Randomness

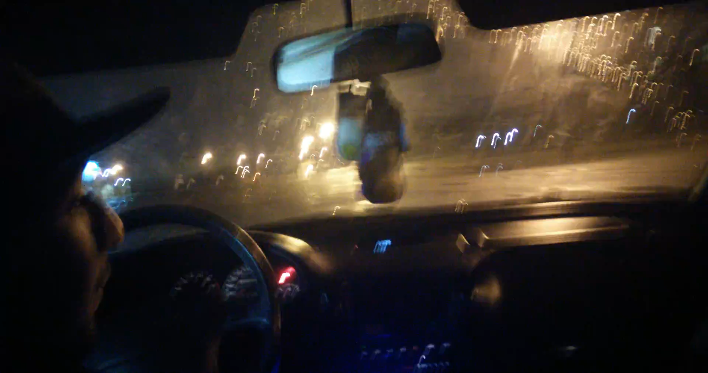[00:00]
Let's go back a little bit. No, no, no. I mean, like, start towards the back of the puddle, though. So, like, it spins as the tires spin in the water, so the water flies up. We're doing it with the mud in the water and, like, the margin. Why do you have someone's fucking traction? I don't know. It's front wheel drive, not rear racing tires, apparently. The front wheels are in the fucking water. Oh, I thought you said the back wheels are. No. No, it's rear wheel drive, you know. Yeah, it's drifting. Ready, ready? Ready, ready? We're going to drift in the car, ready? Yep. That's a big ass fucking puddle, dude. Oh, shit.
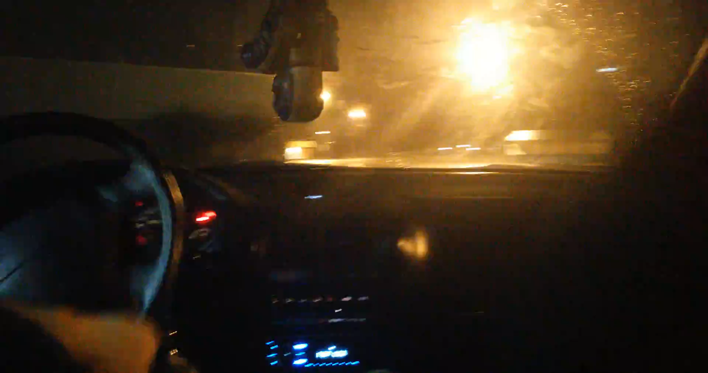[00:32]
Oh, e-brake broke. It's like you ripped it out. It sounded like... Shit broke. Yo, there's another car. Yo, nigga. There's a hot nigga right there. Oh, that's a big puddle. That's splash, yo. That's splash, yo. Hearts are just pulling us for days. Yo, what it is, cuz... Yo, there's fucking bread in there. Yo, I ain't touching that shit.
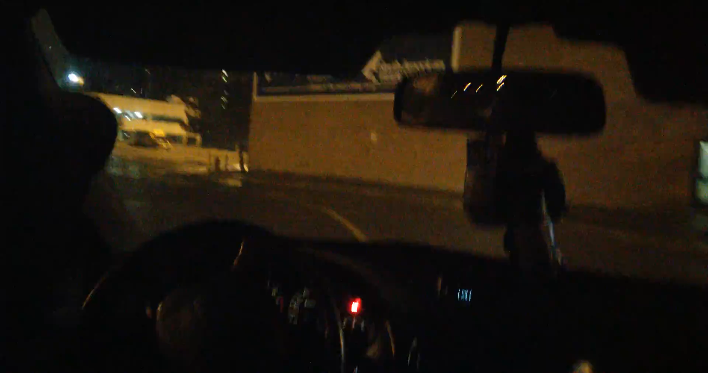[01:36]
I think I was pulling in there with that. I'm surprised it's still playing music as I'm reading.
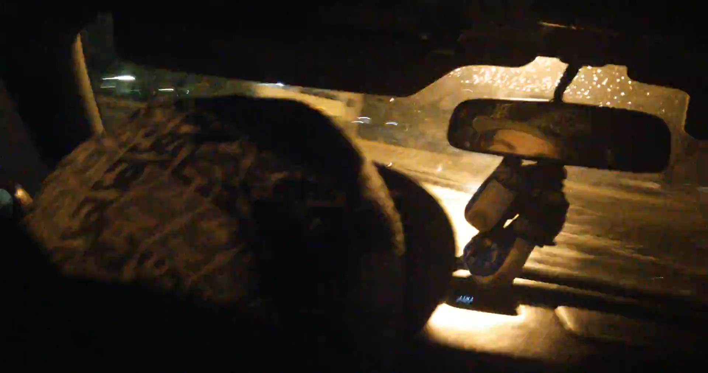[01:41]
That's pretty weird. See that? It's perfect, dude.
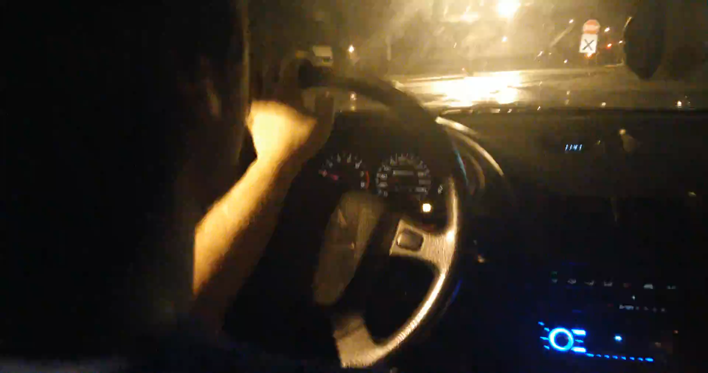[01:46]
That was in Butte. Definitely have a bay right there. Clearly no fucks given about fucking stops. I stopped for one of them.
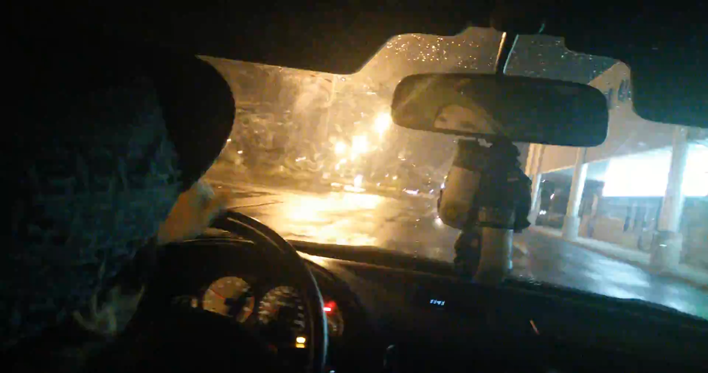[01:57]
One of them. There's, like, four stops on the road. Yeah, you stopped for this. Okay, yeah. You're fucking filming Carlos who's an illegal...